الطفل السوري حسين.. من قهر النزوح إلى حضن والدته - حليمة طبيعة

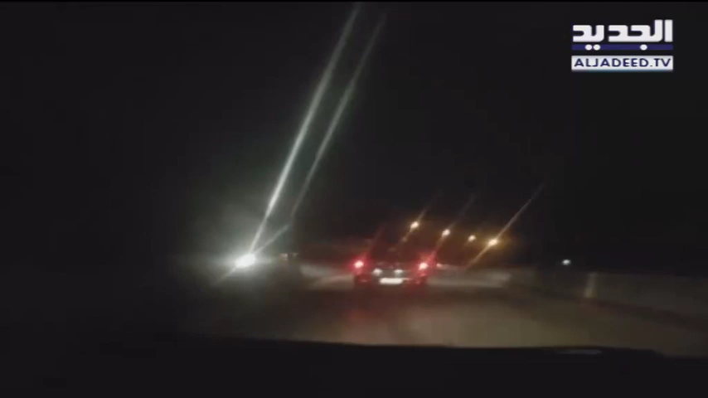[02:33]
في هذا الأثناء نغادر الأراضي اللبنانية باتجاه الأراضي السورية لتسليم حسين أبو زيد لوالدته إيمان التي هي في انتظار نموه ساعة طويلة عند نقطة جديدة يابوس السورية